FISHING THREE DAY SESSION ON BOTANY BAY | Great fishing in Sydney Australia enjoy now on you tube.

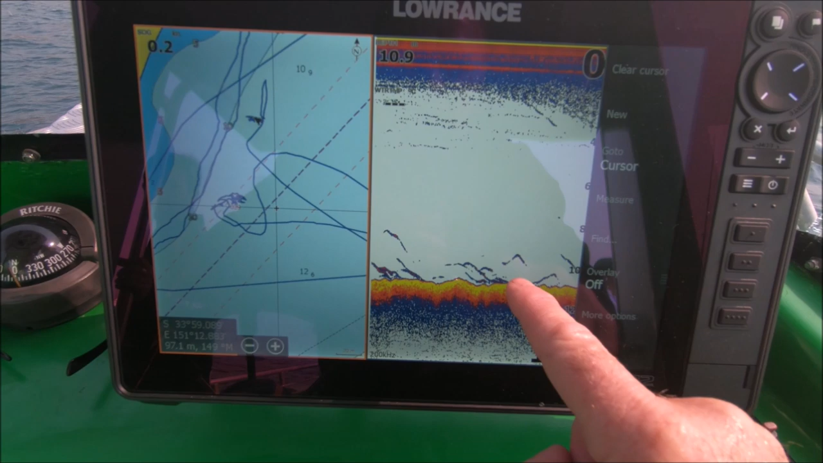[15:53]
And I'm pretty sure they'll be trevally. The burley will hopefully bring them up higher and the boys can have a chance to get into a few.